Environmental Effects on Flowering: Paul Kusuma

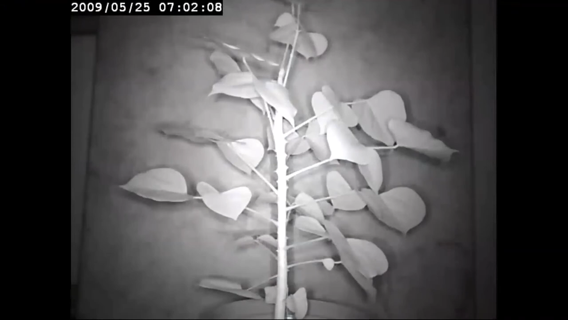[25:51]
Normally, the sun would come up at 7am and you can see that the leaves start to predict the onset of daylight before it actually comes on. Now, instead of keeping the plants in the dark for this long period, this guy ends up turning the light back on when it would normally go into the dark period, and you would see the leaves start to fold back down.